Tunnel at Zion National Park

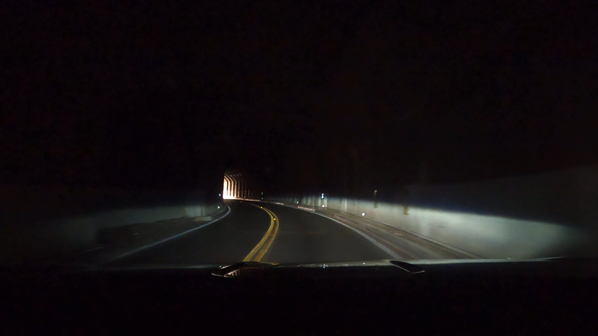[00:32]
No, no, your headlights are open, yes, it's not that long, yeah, wait, no,